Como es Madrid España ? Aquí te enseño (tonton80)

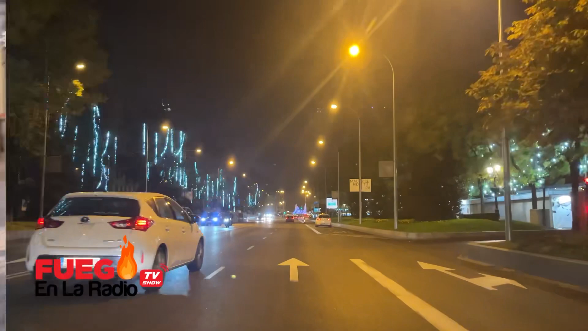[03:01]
Mira, esto es la Castellana de Madrid. Castellana de Madrid, mira. Estoy grabando esto para que ustedes estén viendo la vaina. Miren, hasta los arbolitos de aquí son diferentes que los de allá.
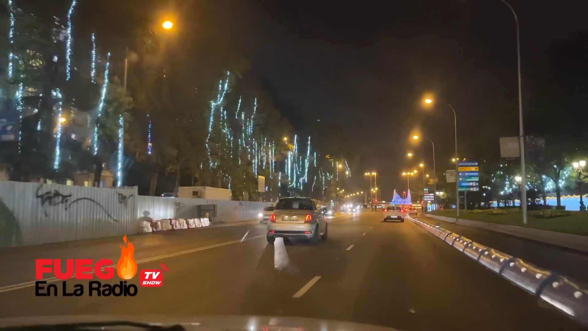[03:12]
Sigan viendo. ¿Cómo llama esa pila que está allá esa vaina? Cibeles. Cibeles, esa es la pila de Cibeles, donde está tirando el agua.
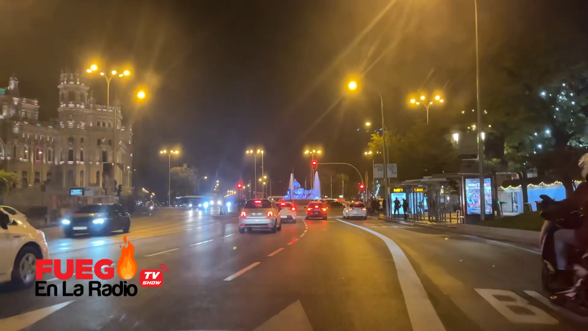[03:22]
Plaza de Cibeles. Plaza de Cibeles, pero esa vaina, eso que está allá, mira eso. Eso mismo, mira.